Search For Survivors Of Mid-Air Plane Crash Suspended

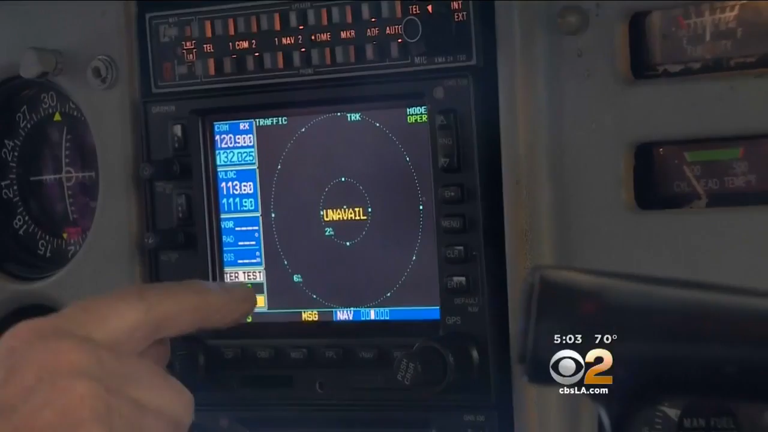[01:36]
My airplane has a gadget that says traffic, traffic, you know, and a little red thing comes on the screen, and then you say, oh, we better turn somewhere.